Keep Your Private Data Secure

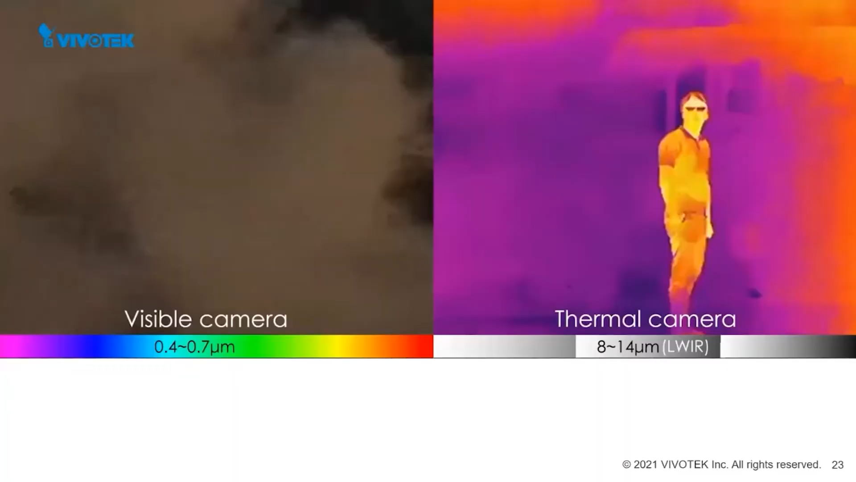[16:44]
identificación térmica superficial a largas distancias.
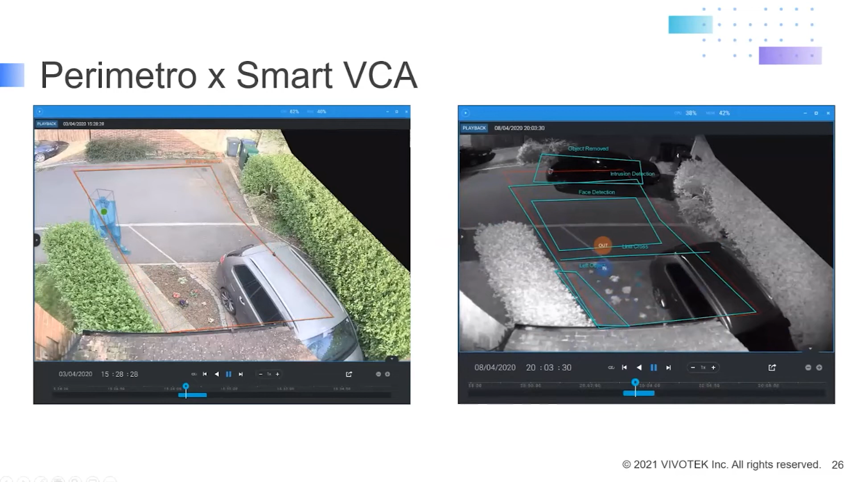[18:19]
Por ejemplo, aquí reconocemos que es un animal que entra en una zona y pues nos va a generar una notificación y enclavar ahí un evento. También a través de nuestros software bus vamos a poder generar
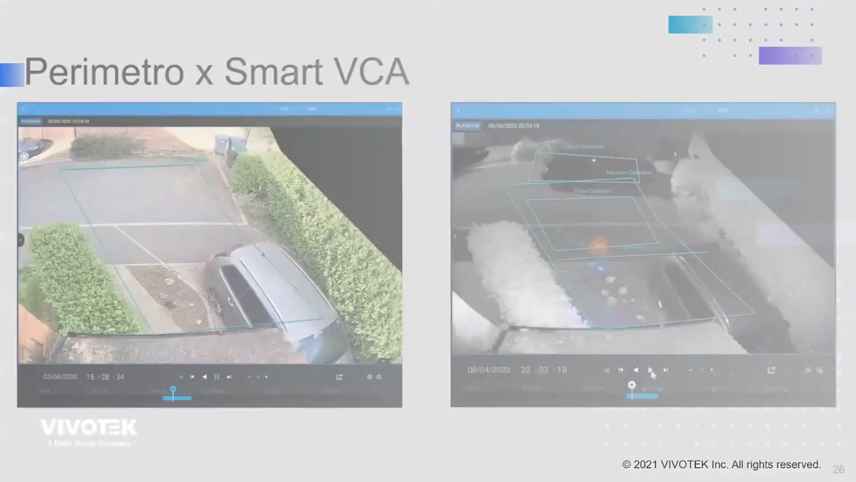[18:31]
la búsqueda forense a través de analíticos.